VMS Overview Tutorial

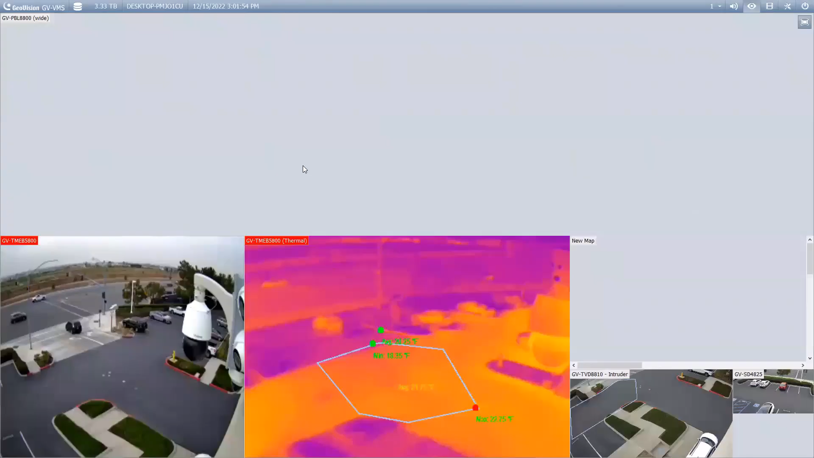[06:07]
Once you're done, you double click again and it brings you back to the map.
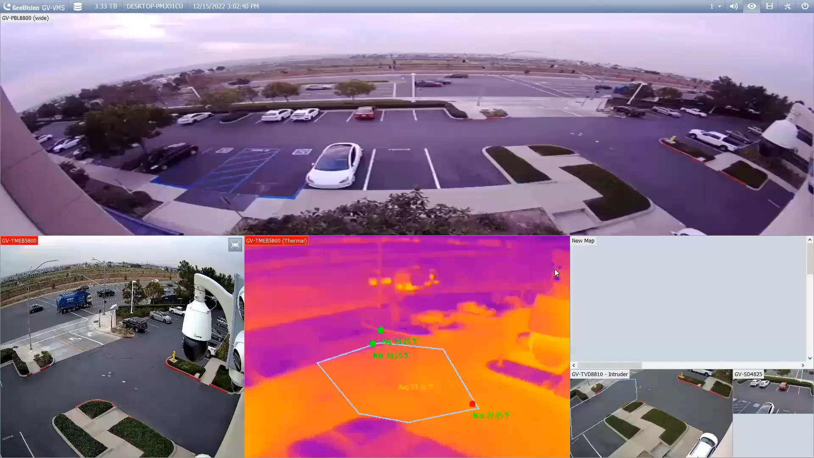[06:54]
But there are some cameras that will have a motorized lens. For example, this camera right here has a motorized lens built in.